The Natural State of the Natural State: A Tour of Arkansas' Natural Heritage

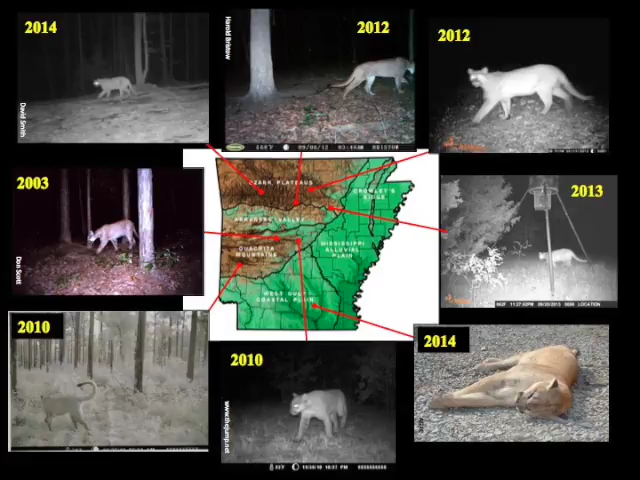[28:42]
These game cameras have settled the deal. The question is now, are they breeding?